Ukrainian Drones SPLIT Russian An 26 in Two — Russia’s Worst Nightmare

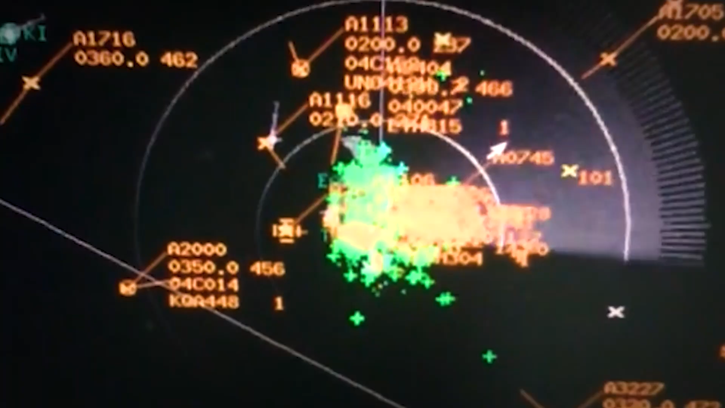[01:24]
The software couldn't classify something that moved like a light aircraft, but reflected radar like sea clutter.
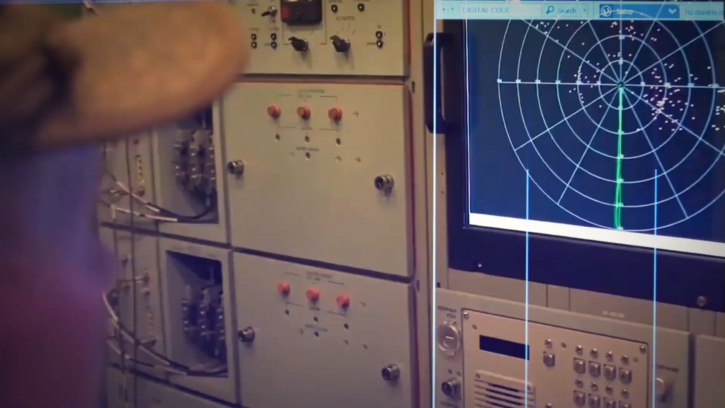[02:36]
Radar tracked missiles and targets simultaneously, feeding constant course corrections. An invisible stream of data guiding one projectile toward another.
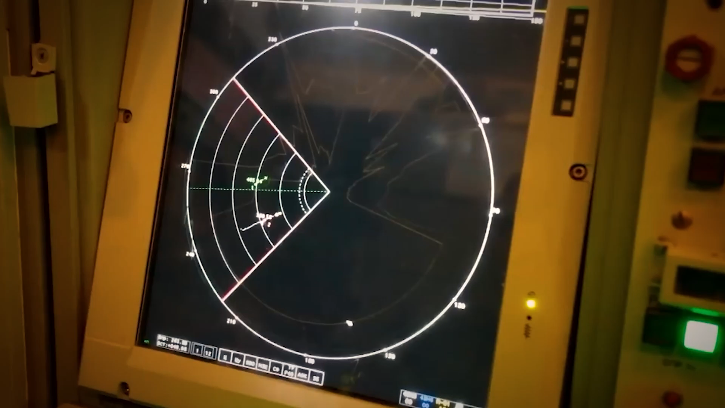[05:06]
The Buch's radar doesn't see continuously. It pulses, like a strobe light in a dark club.